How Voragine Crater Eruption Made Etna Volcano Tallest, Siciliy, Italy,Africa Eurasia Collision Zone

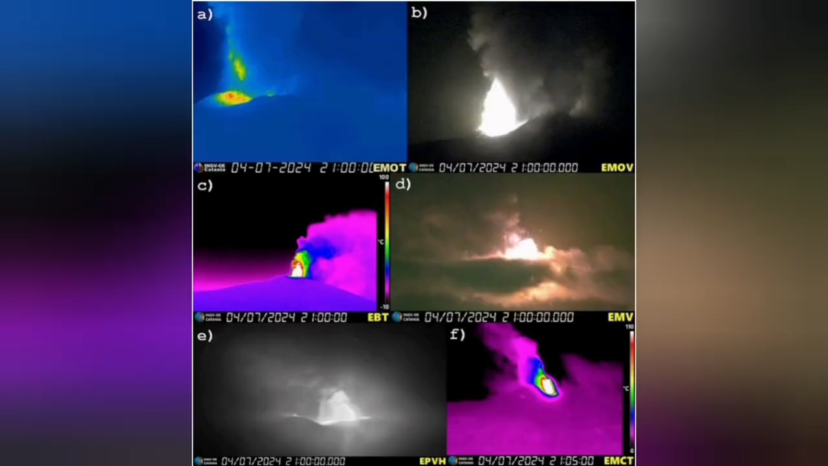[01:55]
I found it that was the way and I matched it with the available maps this is the eruption as it happened and you can see that
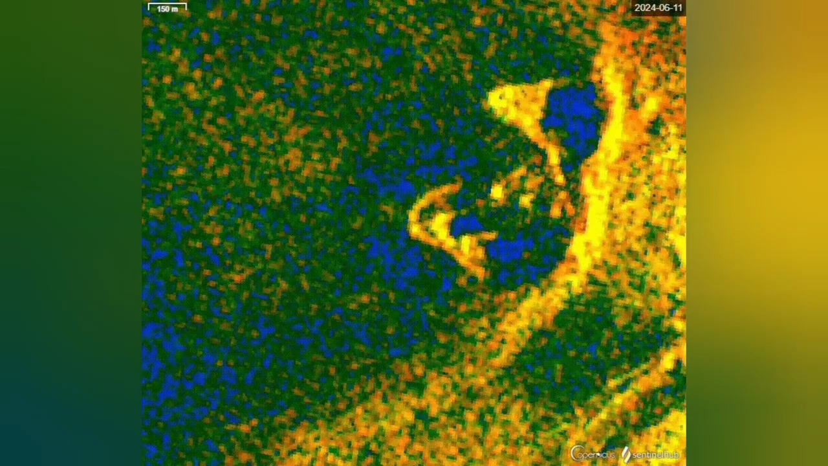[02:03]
we are having yet some activity in that area this is
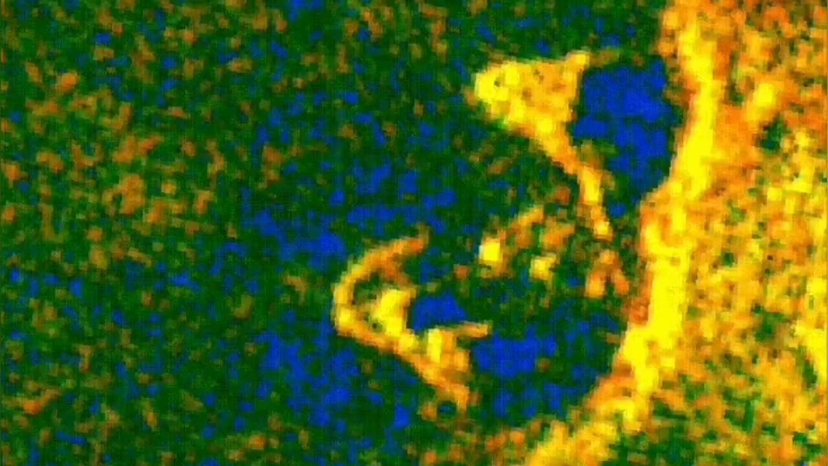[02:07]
the SAR image or radar image that you can see is in color now